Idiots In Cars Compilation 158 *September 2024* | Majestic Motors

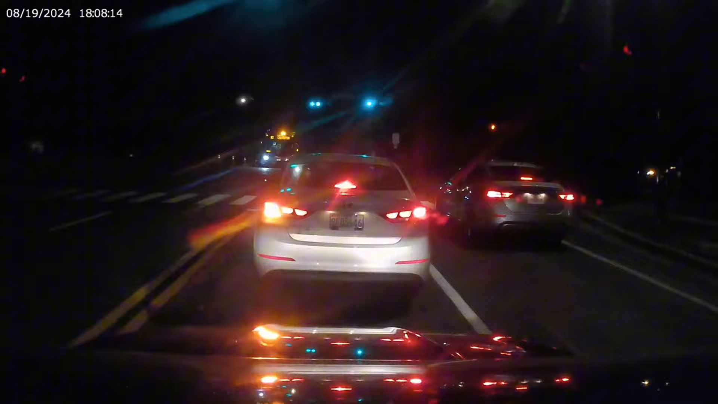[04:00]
I just want to know what the hell this guy was trying to do in the first place.